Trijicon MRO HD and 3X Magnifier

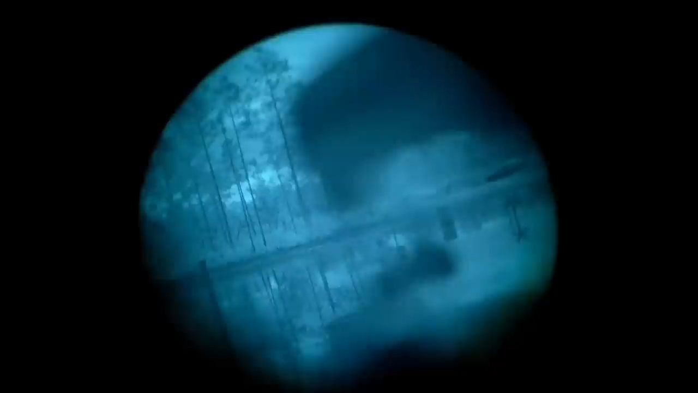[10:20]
I have dedicated night vision settings that I can use out of the brightness selection that I have,